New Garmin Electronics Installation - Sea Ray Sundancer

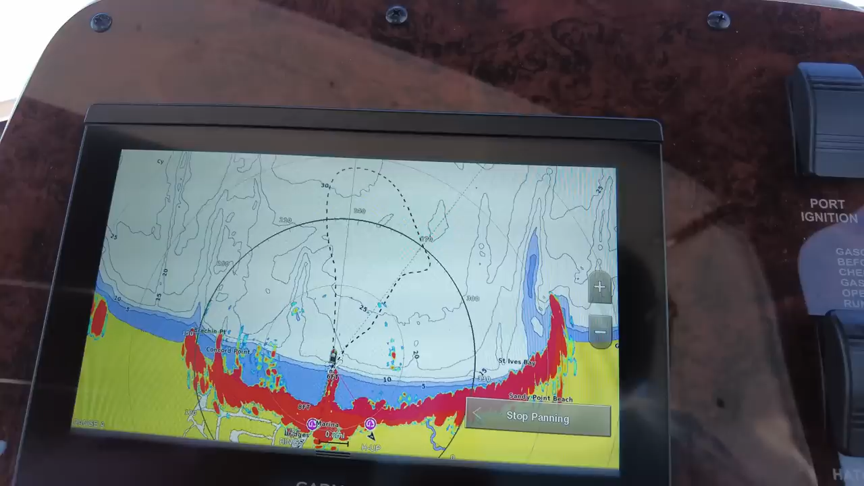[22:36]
adventure on the boat oh the fishies are here see now that we're in 18
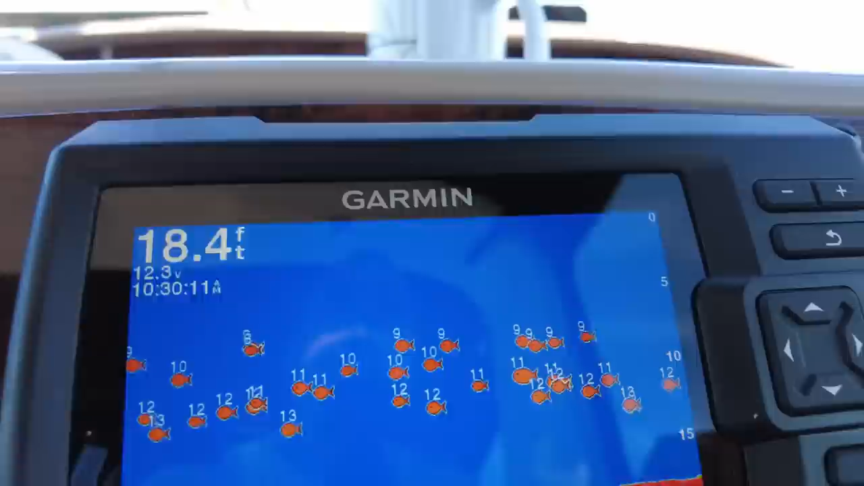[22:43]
On screen: depth 18.4 ft
feet of water there's lots of fishies out there down